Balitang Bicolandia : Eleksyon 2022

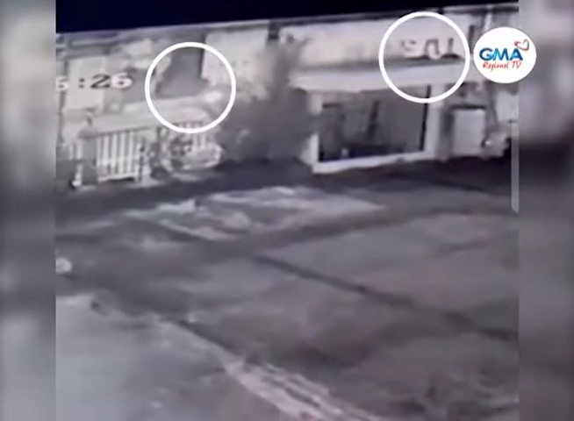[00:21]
Sa pool sa CCTV camera ang pagpaakit kanduwang lalaking lunad ng motorsiklo sa tarpulinkan sarong kandidato sa syudad ng Legazpi, Albay.